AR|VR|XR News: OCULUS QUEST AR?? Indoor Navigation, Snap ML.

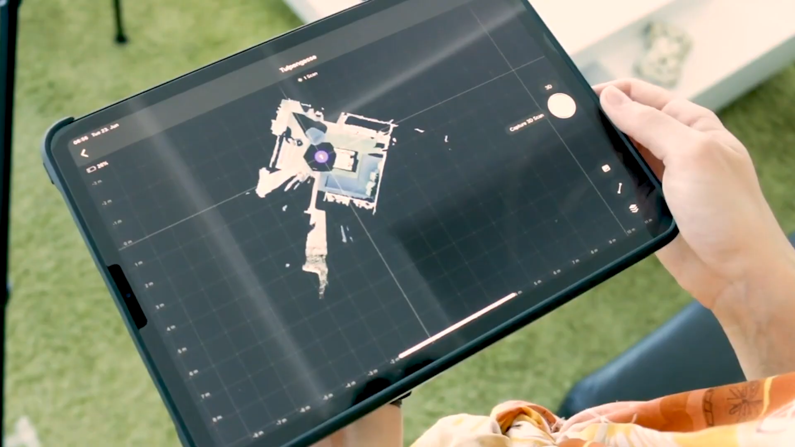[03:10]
Vuforia has released Area Targets, which allow you to scan an indoor area with a LiDAR-enabled iPad or a Matterport camera.